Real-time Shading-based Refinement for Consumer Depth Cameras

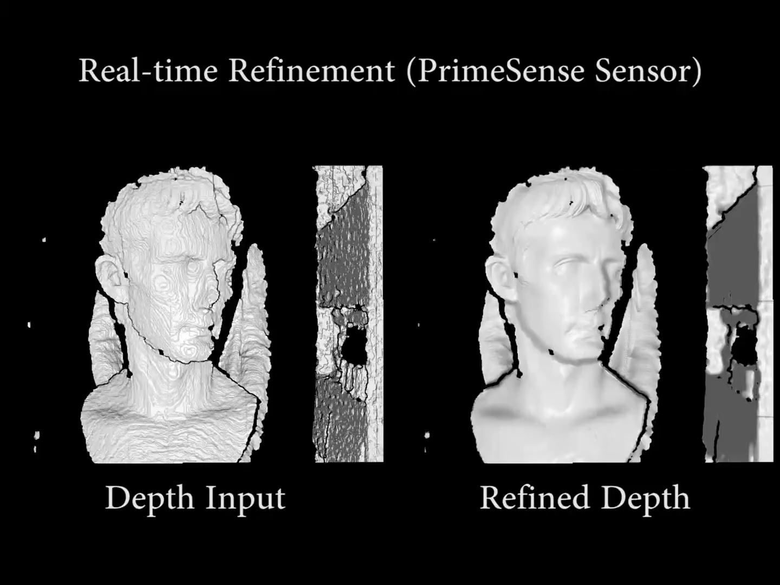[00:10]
and outputs refined depth data according to shading cues in the RGB image. Our technique captures far more detail than the raw depth. The captured detail is not only plausible but also metrically faithful, as shown in this video.
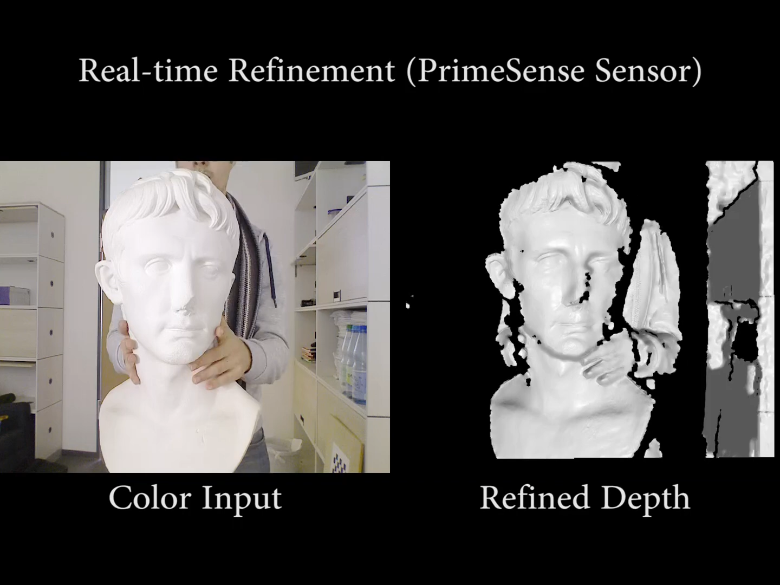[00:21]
Based on the input RGBD data, our method first filters the raw depth map to obtain a smooth depth, and then uses it for lighting and albedo estimation.
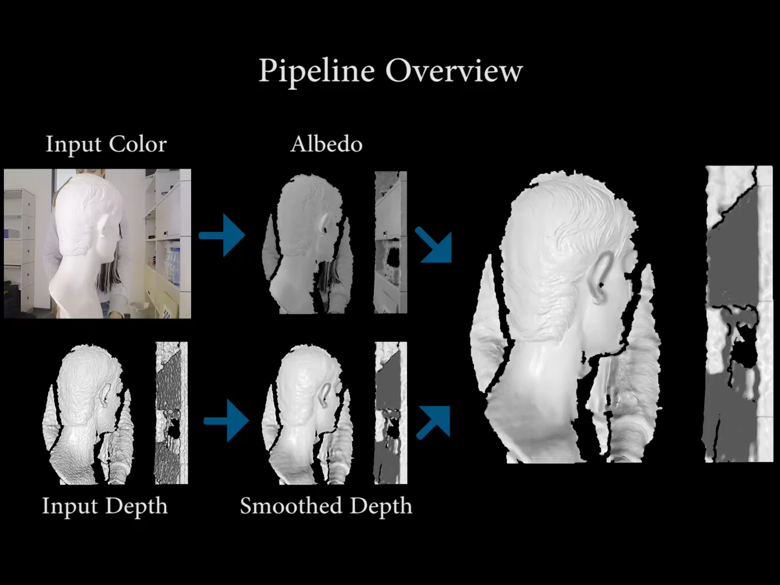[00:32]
Afterwards, based on the estimated lighting and albedo,
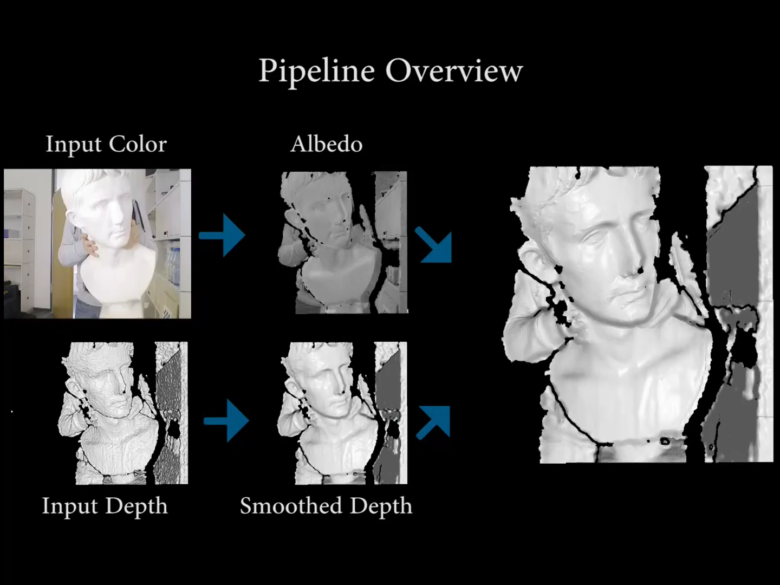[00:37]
we refine the depth map at real-time by optimizing a shading constrained energy function using a novel GPU-based hierarchical Gauss-Newton solver.
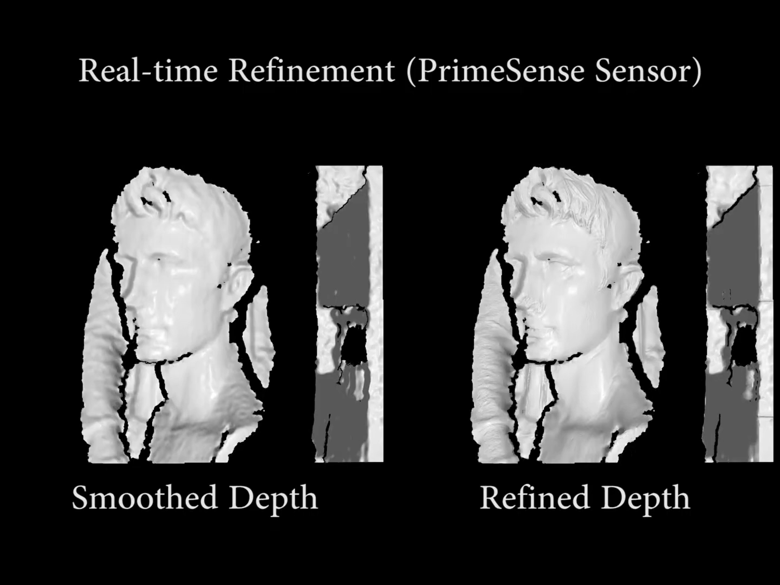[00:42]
Compared to the smooth depth, our method captures much richer detail.
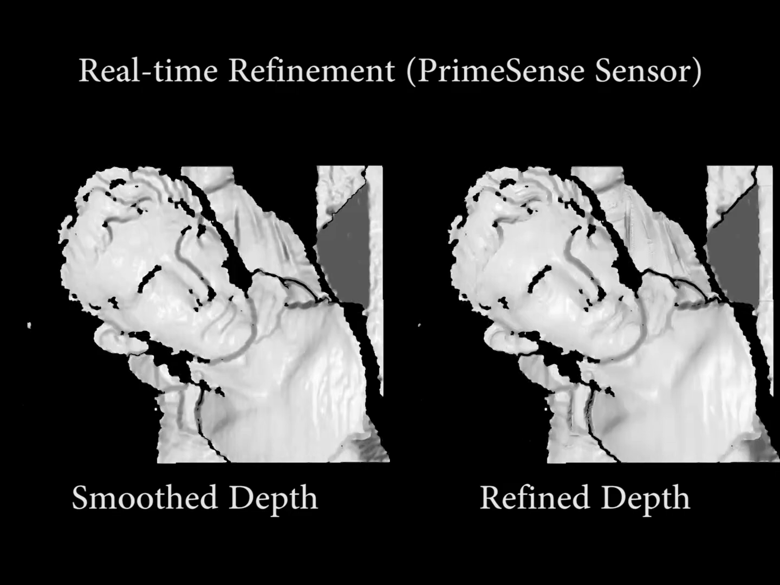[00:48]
Note the detail on the eye of the Augustus.
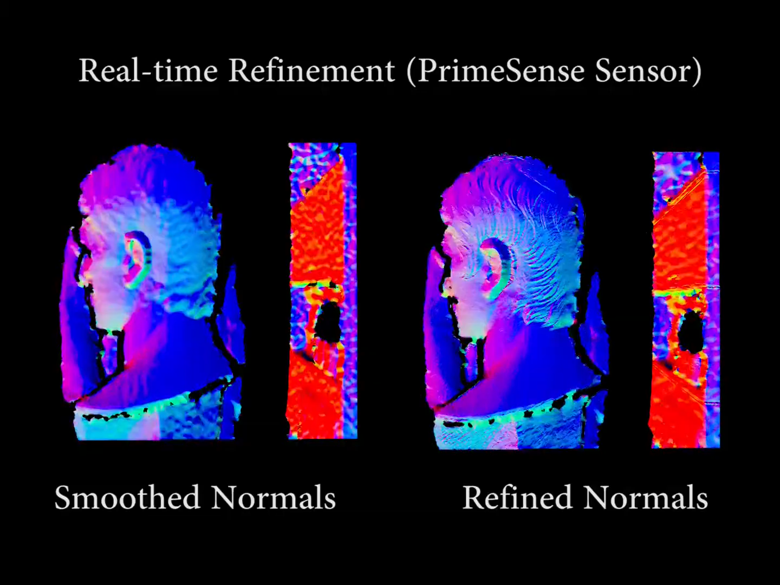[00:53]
This is reaffirmed when rendering the normal map of the depth. Our per-frame depth map refinement can be readily applied to dynamic scenes, as shown in this video.
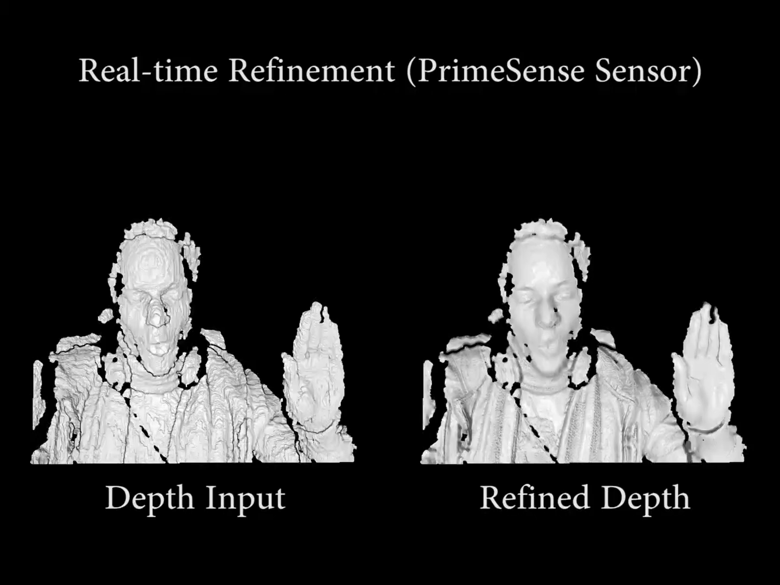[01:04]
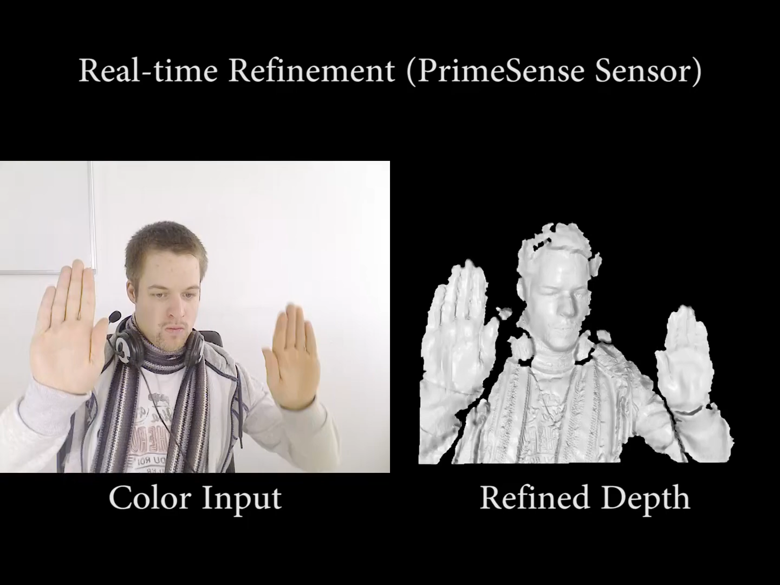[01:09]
Here, we capture a statue of Socrates.
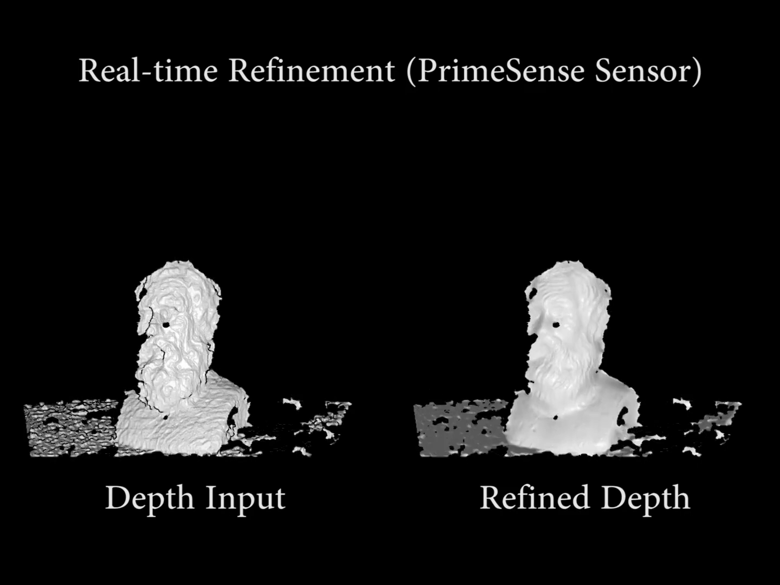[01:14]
Please note that the input RGB image is only at VGA resolution, but we still capture a great amount of detail.
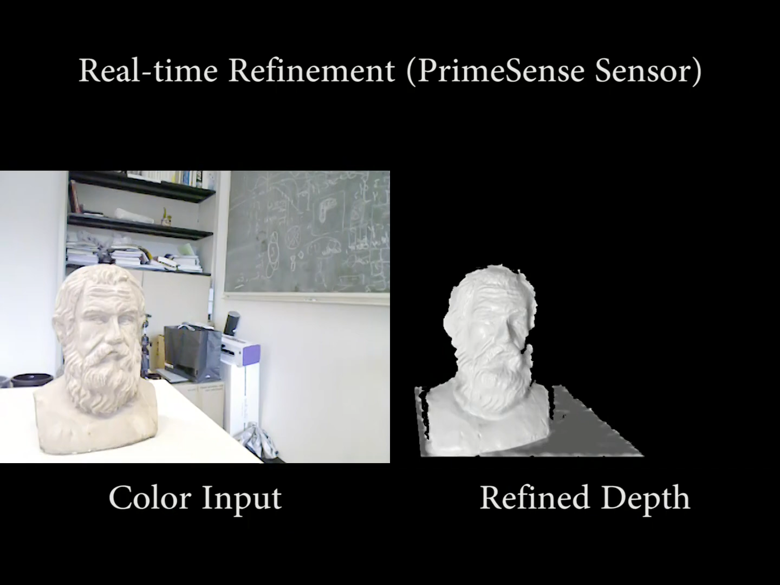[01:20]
In this sequence, we enable the frame-to-frame ICP for correspondence finding, and impose an additional prior term in the depth refinement.
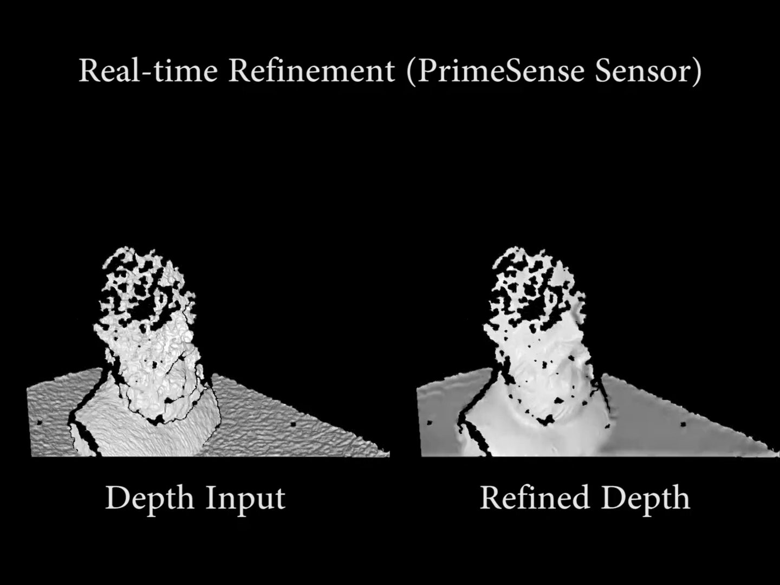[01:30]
This stabilizes the refined depth, even if the camera shakes considerably.
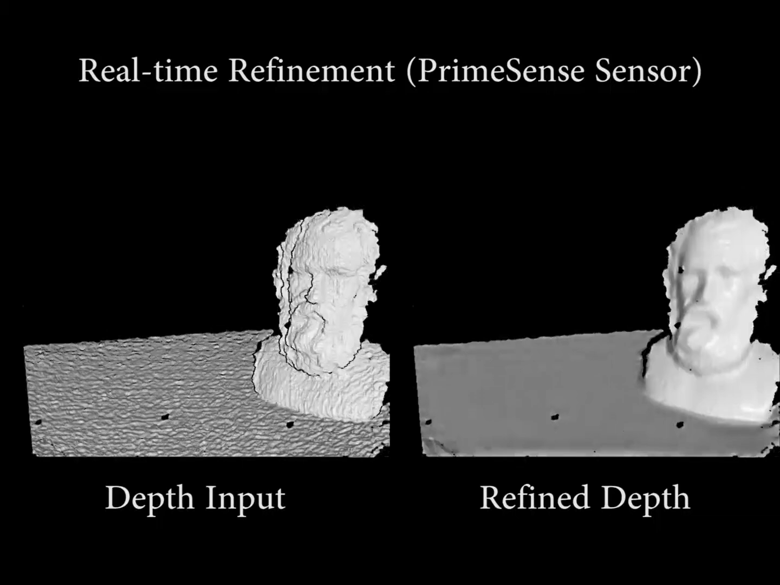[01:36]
Here is another result.
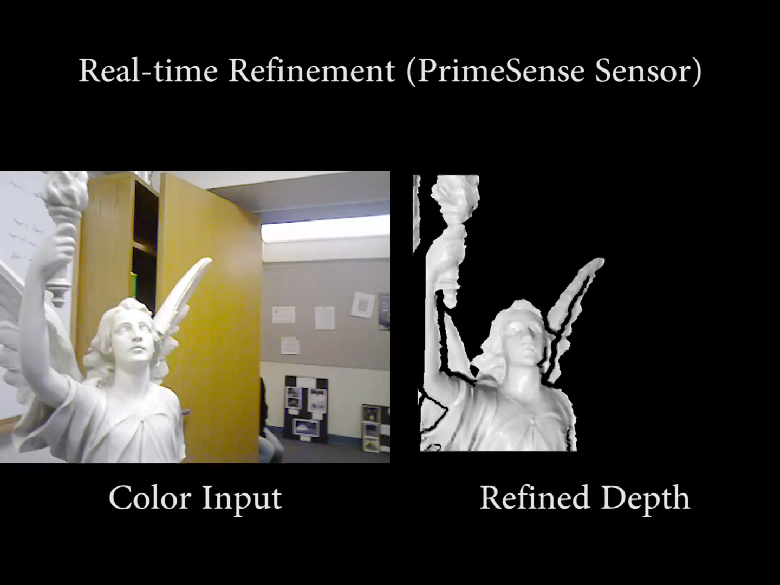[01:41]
This is a capture of the Lucy statue using a handheld PrimeSense sensor.
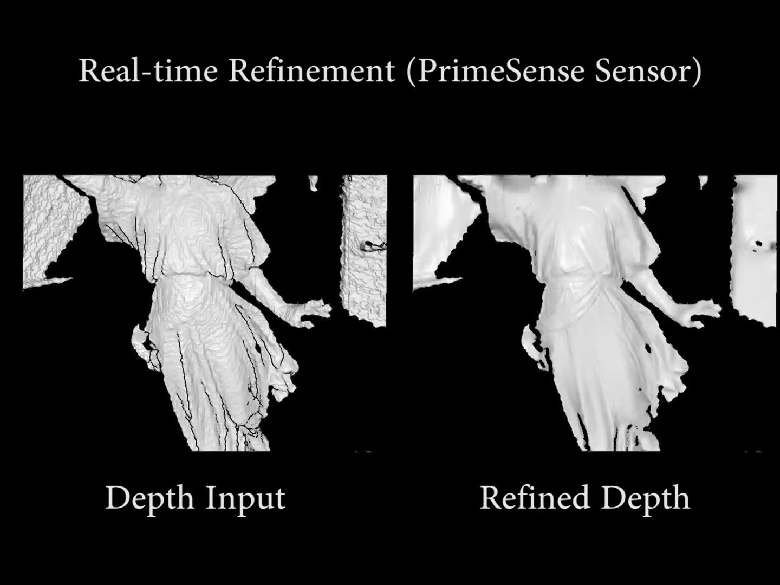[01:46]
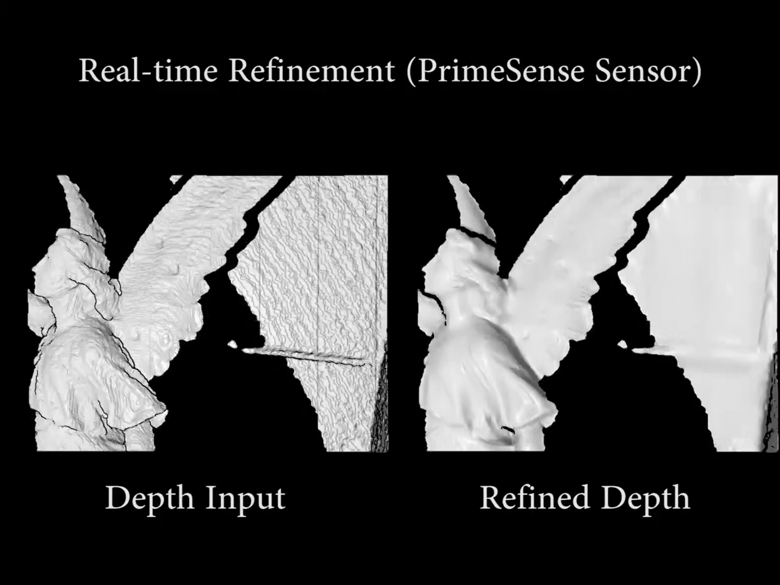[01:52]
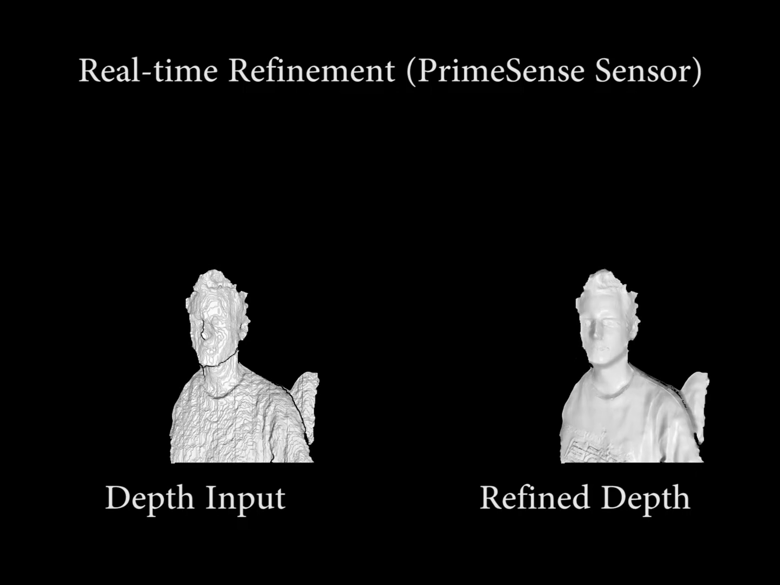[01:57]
And another sequence from the PrimeSense sensor. Thank you.